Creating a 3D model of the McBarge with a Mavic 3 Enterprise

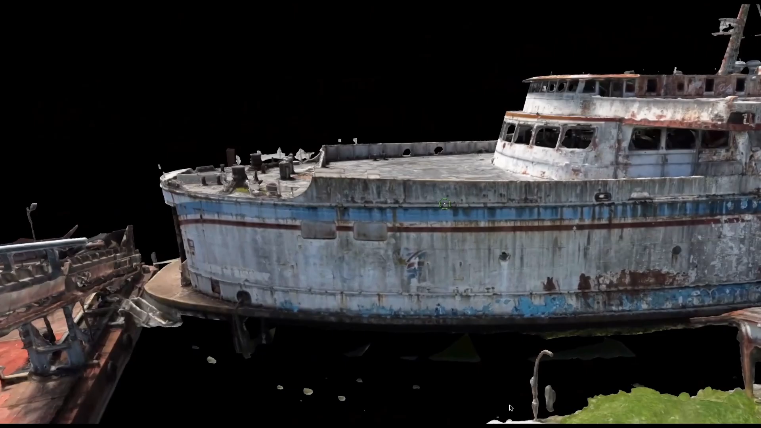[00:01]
In our last video, we created a 3D model of the Queen of Sydney.
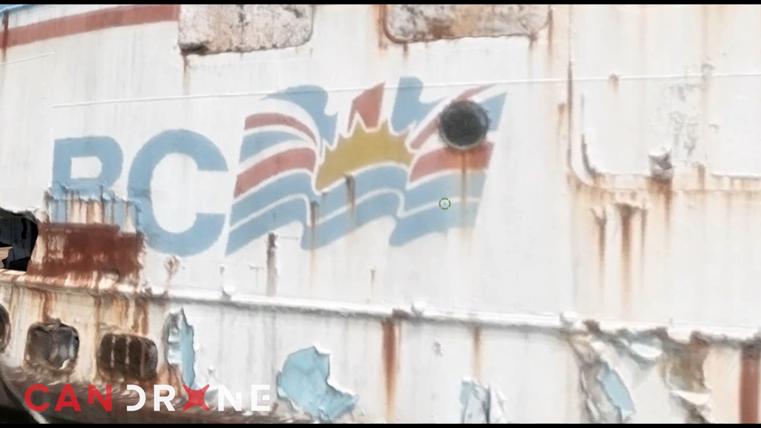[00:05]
But once we processed the data and zoomed into some of the parts, we weren't too happy with the resolution. So we went out again with our trusty Mavic 3 Enterprise and